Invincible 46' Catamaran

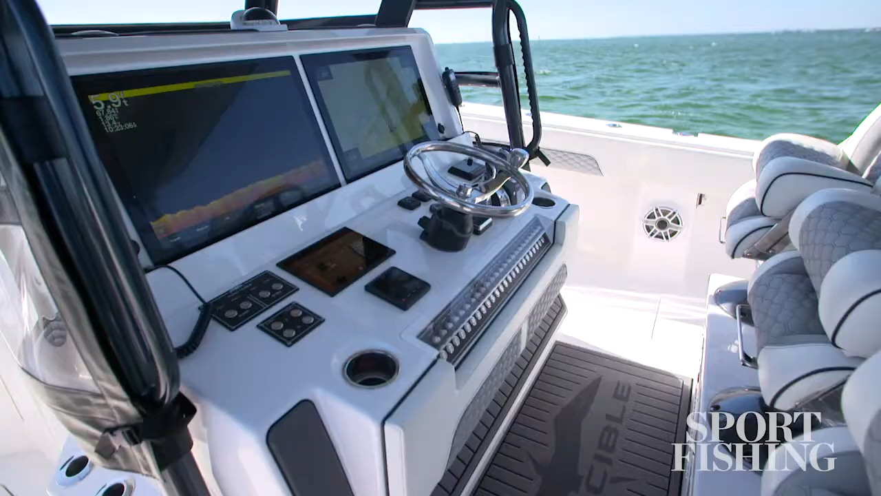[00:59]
We have dual 24-inch Garmin displays up here equipped with every kind of sonar they make.